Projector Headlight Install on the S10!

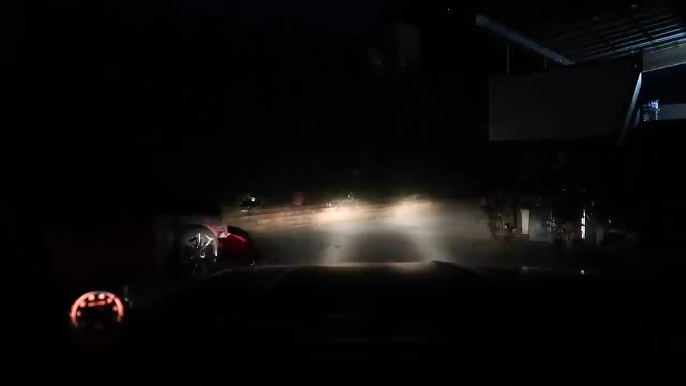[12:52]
And this is stockies. And this is the new ones again. And obviously the new ones, just, they're just, you just can't beat them. You can't beat the lights.